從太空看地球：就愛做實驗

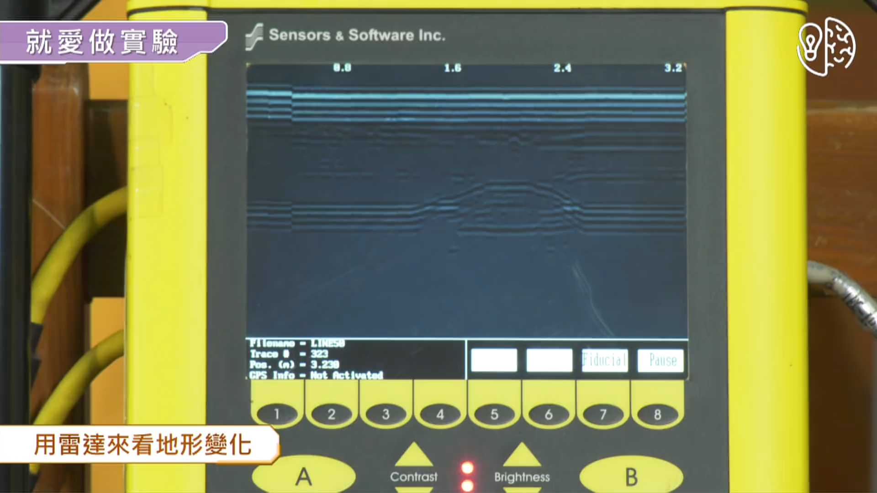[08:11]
有一个往上的坡，就是在那个地方，在这个讯号里面有一个往上，然后一个往下，这个是我们打到地面的反射波。
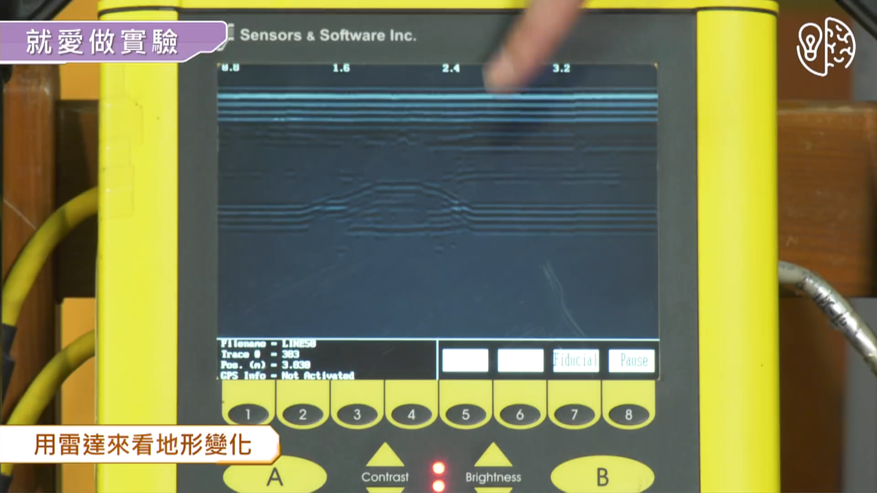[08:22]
但是在这上面，我们看到很多平行的线条，这是为什么呢？
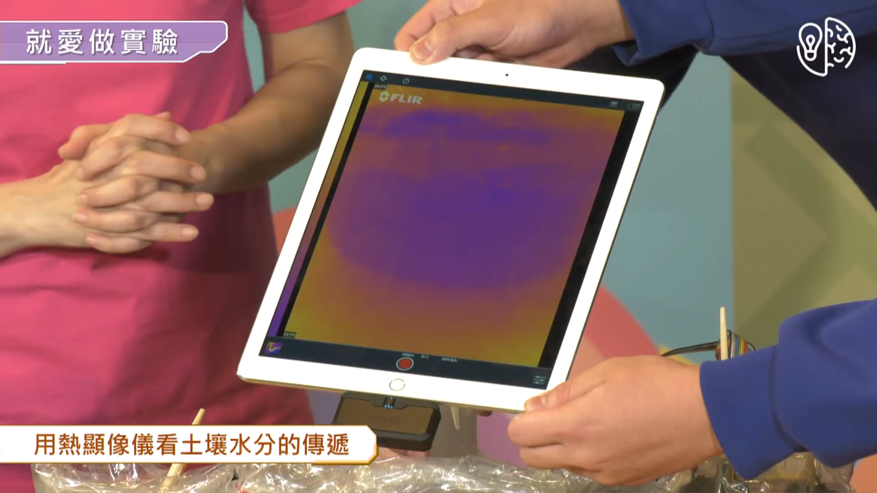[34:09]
现在张老师是把水加到这一袋土的表面。
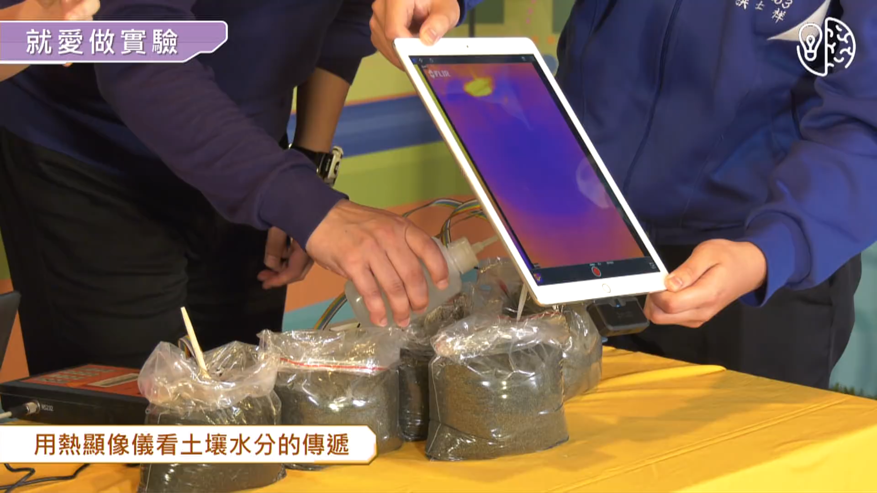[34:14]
那个是什么东西？ 那有没有看到？
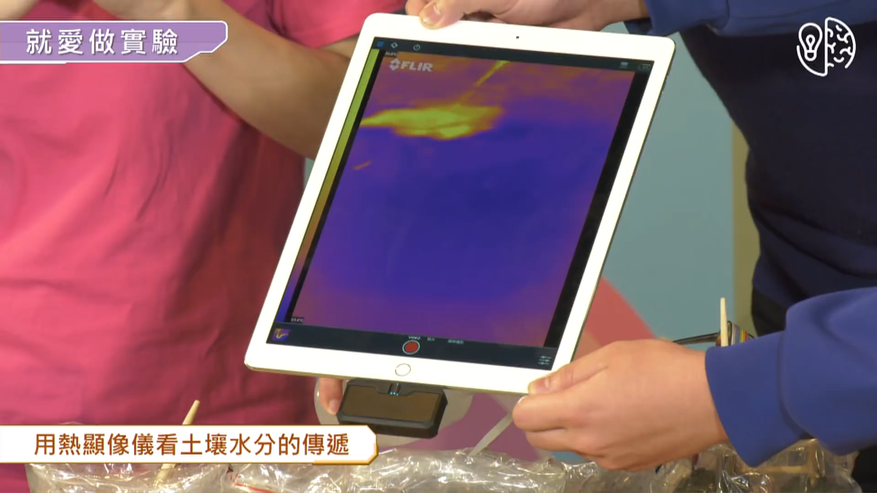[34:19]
有没有？好。往下一点，因为同学说好像这个角度 出镜了。
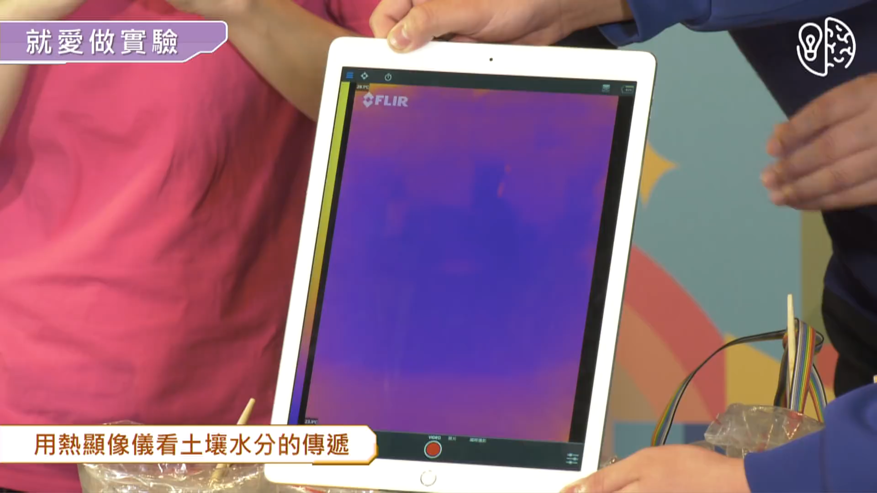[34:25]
哎、yes。 好，有没有看到？
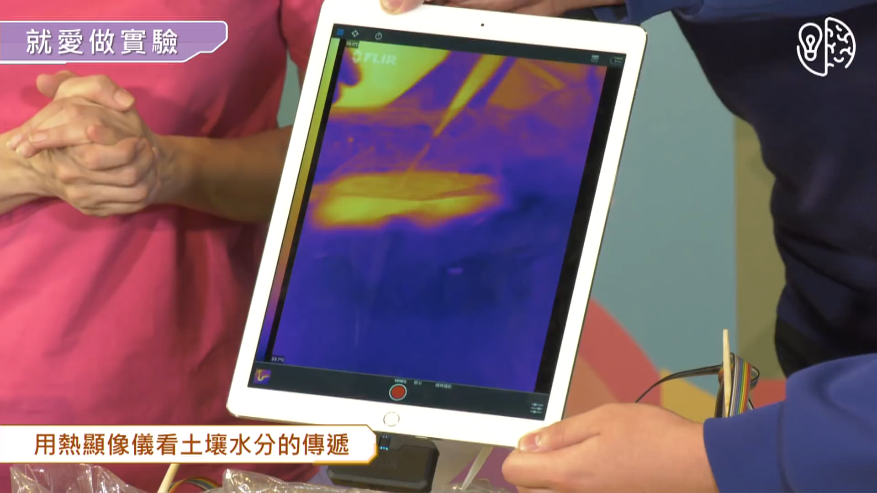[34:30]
有。
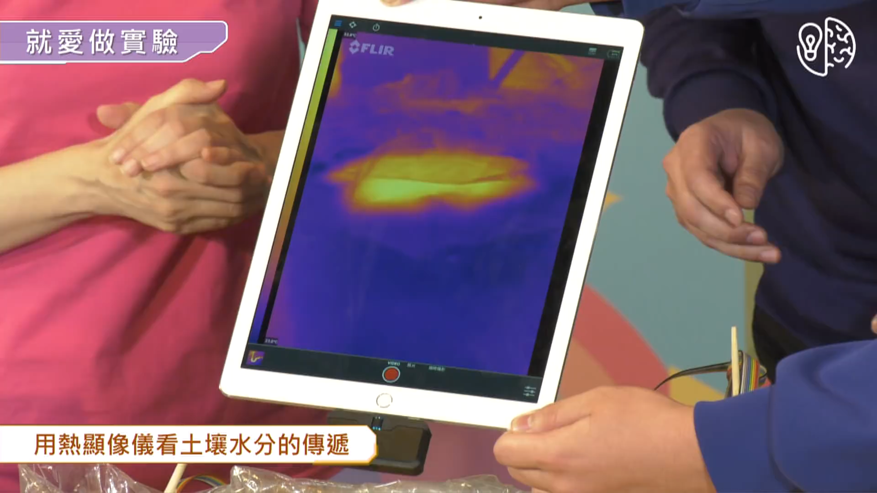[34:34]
他说有，我也不知道他到底看到了什么。 就亮亮的东西。 亮亮的东西。
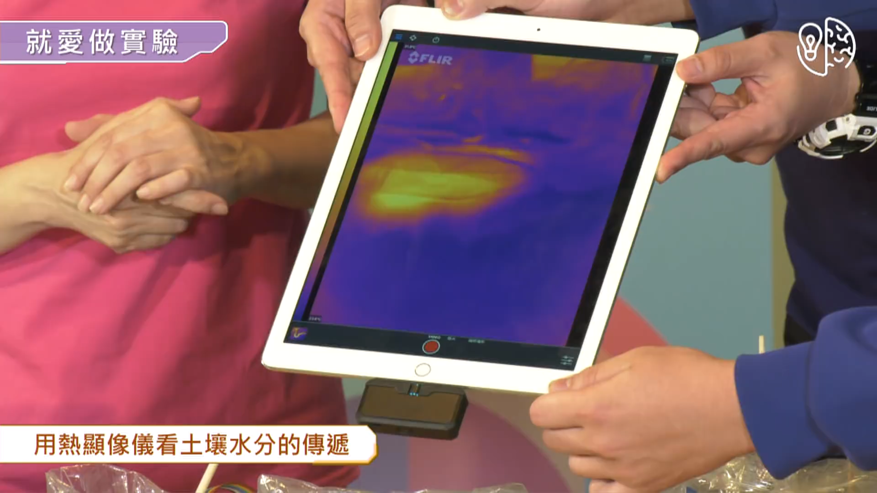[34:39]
亮亮的东西。 OK。那为什么会亮亮的东西呢？这个是一个热显像仪嘛？所以它表示它的什么不一样？
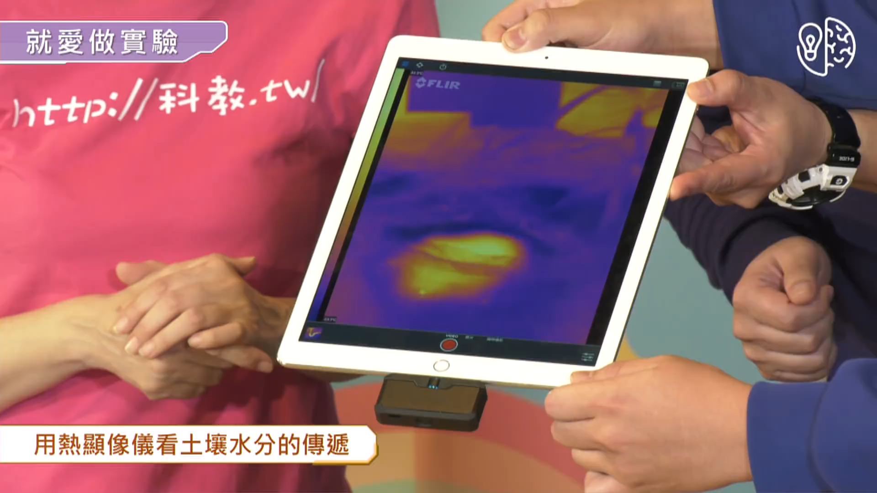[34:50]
温度不一样。哦，太好了，所以你家如果漏水的话，你也可以用这种方式来看看哪里有漏水，对不对？哦，好，谢谢你。
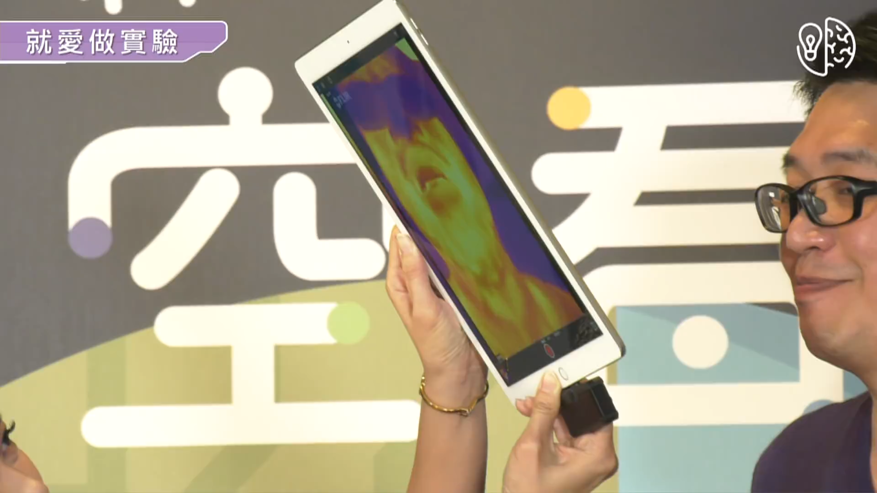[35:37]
哎，这样可以 了。哦，有， 有没有、 哦？各位有没有看到他的眼镜？就是颜色比较深，然后他的脸有没有颜色就比较浅？
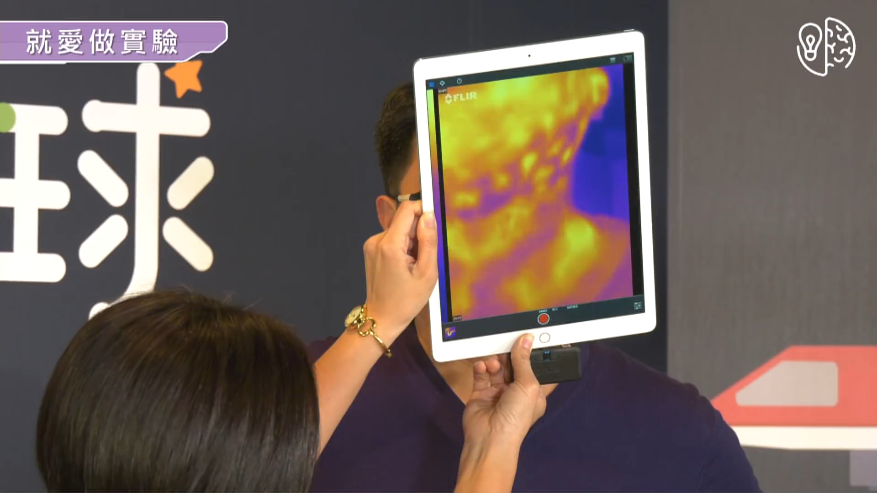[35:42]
有没有？有没有？
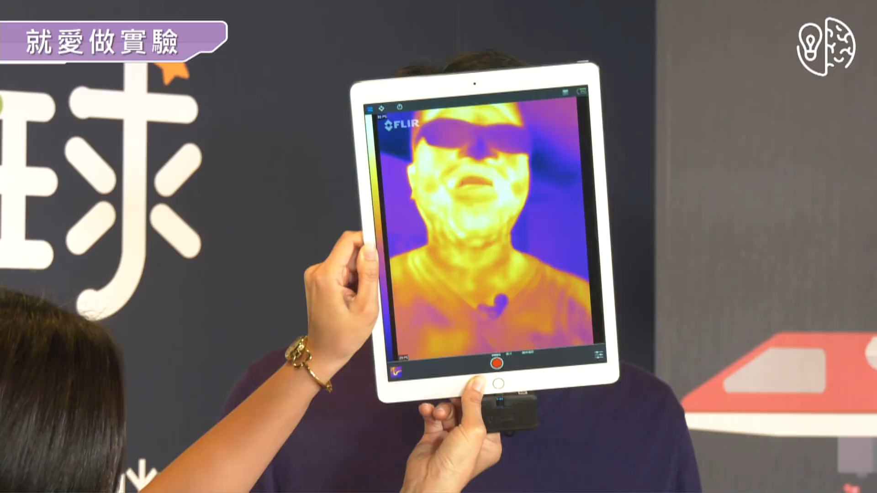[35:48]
哦， 好，所以我们解释一下啊、哦。